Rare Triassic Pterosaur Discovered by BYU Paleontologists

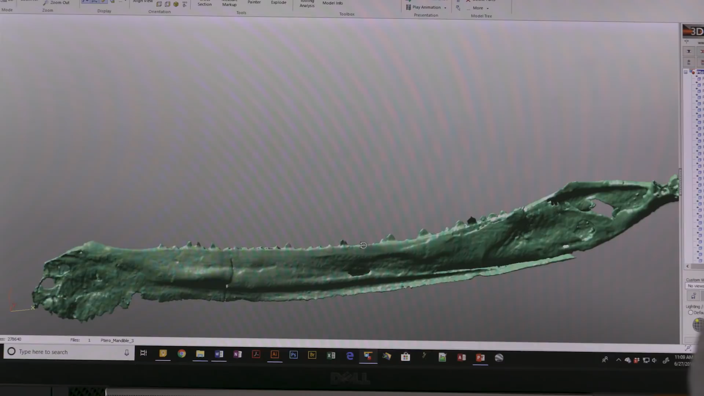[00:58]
We can see preserved in 3D many features that cannot be seen in other pterosaurs.
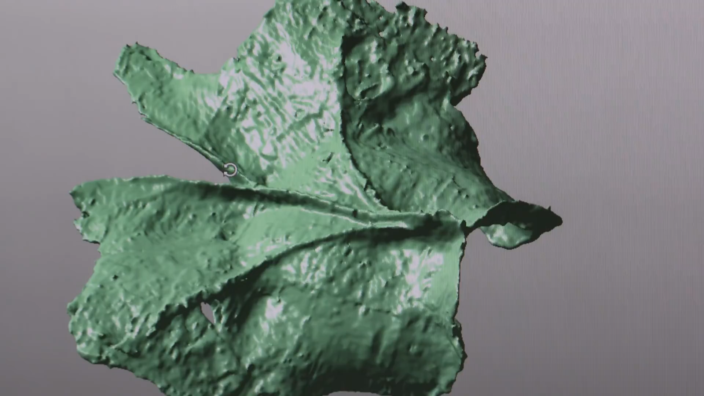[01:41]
This really shows how three-dimensional this is. We can see all kinds of details.